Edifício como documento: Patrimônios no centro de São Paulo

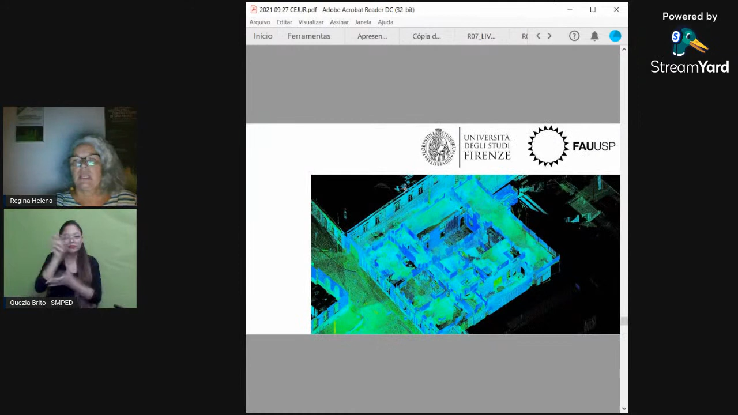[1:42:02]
Isso aqui é uma imagem de uma nuvem de pontos do edifício, que nos permitiu,